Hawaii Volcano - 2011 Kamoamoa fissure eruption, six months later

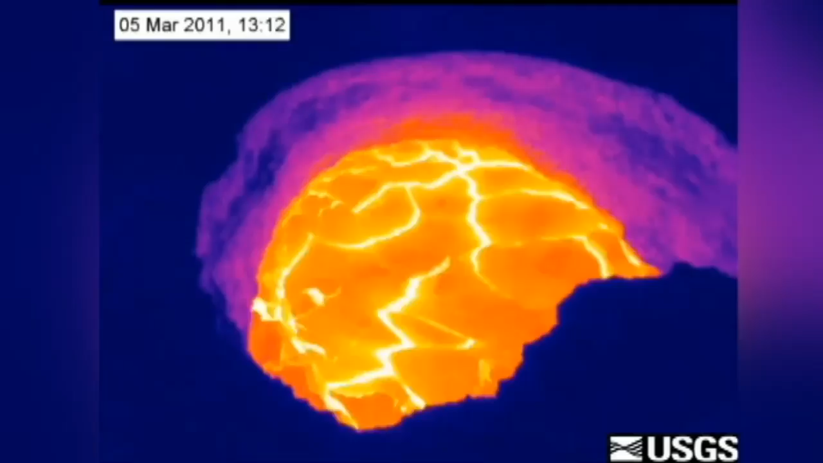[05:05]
some recalled the worst case concerns of an explosive eruption.
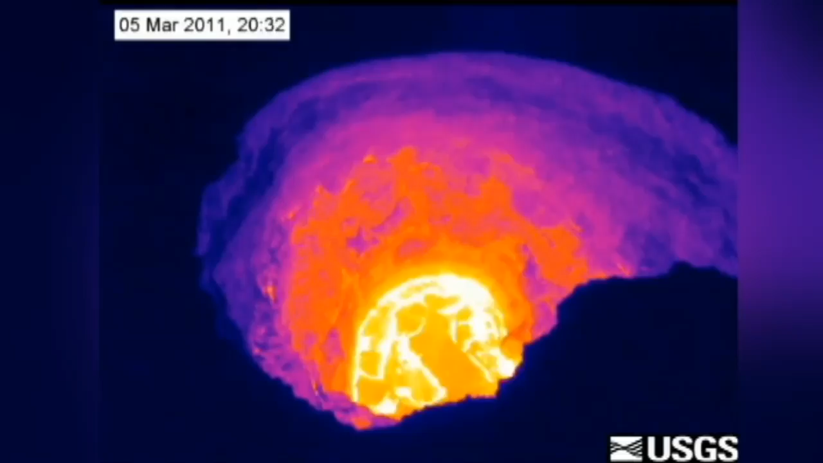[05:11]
The disappearance was similar to the accounts of a lava lake draining in 1924
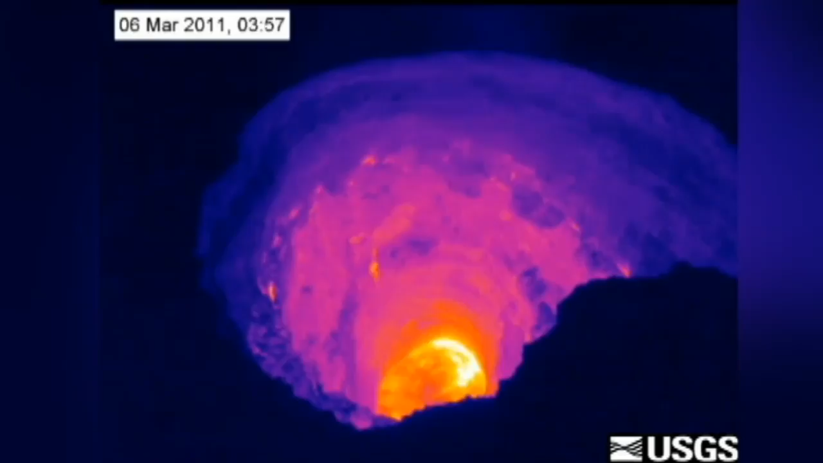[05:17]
that resulted in a violent summit eruption that caused one person's death and doubled the width of Halimauma'u.